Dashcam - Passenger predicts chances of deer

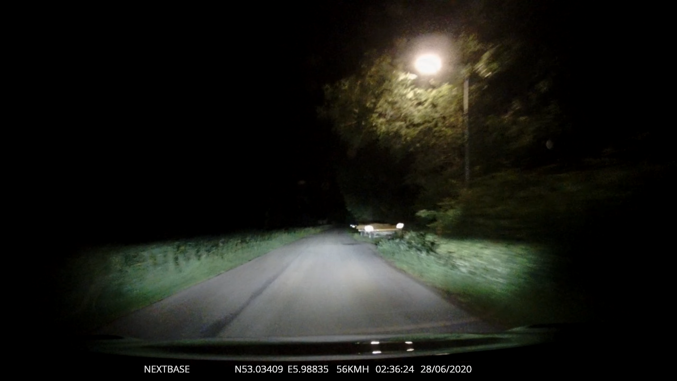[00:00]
Ik denk wel in dit stuk. Er kunnen reën en hazen enzo. Ja, reën ook? Ja. Oh, grappig. Zeker. Hazen zie ik wel vaker. Fucking reë. Dat was een reë, of? Dat was een reë. Ik dacht eerst dat het een haas was toen hij sprong. Maar het was iets te groot.